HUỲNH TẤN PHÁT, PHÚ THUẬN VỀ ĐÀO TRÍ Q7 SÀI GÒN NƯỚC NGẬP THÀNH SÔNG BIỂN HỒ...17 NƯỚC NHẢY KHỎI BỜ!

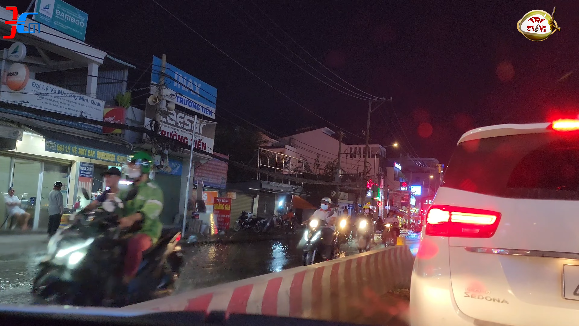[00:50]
Xe chạy bắn nước à. Xe máy chạy bắn nước à.
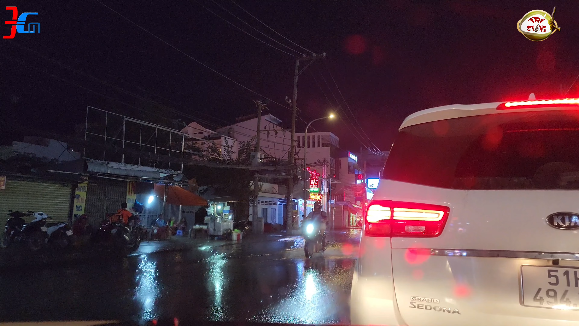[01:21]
Ồ, giờ đã tính là đỡ ngập rồi ha. Cái gì đỡ ngập rồi.
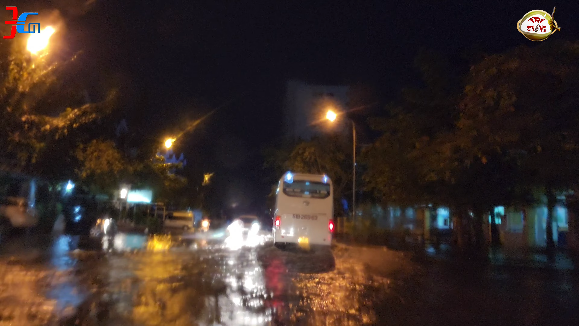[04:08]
Ủa dữ vậy? Chết em ơi. Ê lên đây em ơi. Ghê quá. Tự nhiên hồi nãy em chọn đi đường này, em kêu ai đi đầu trí rồi mà.
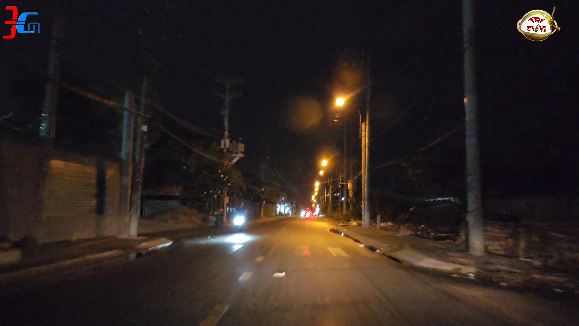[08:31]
Ừ, thấy lên quần này nè. Em thấy đi quỷ gì thập xuống đầu tí là ổn định nhất luôn.
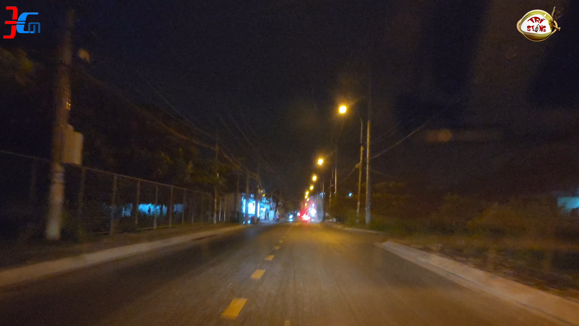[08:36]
Không bị nhập. Thấy cái ông ta quần này nè.